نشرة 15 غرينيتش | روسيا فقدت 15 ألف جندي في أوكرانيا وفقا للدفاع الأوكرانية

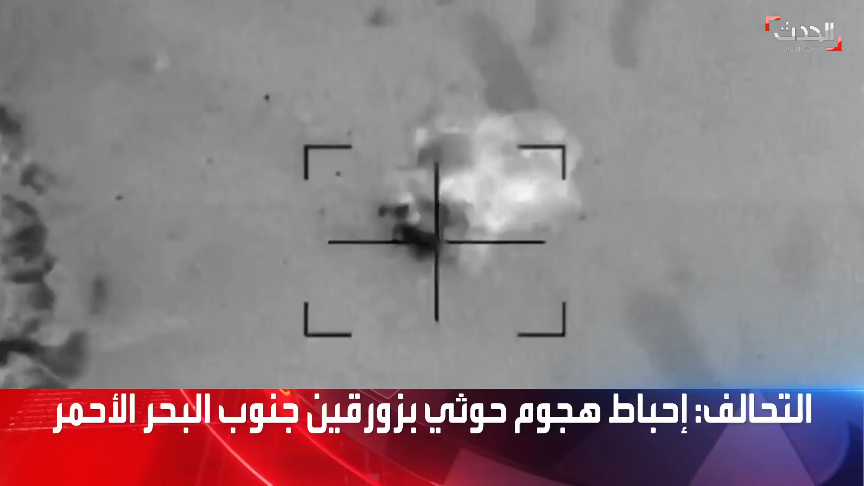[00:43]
التحالف يدمر زورقين مفخخين اعدى لمهاجمة ناقلات نفط عملاقة واحباط هجوم عدائي في جنوب البحر الاحمر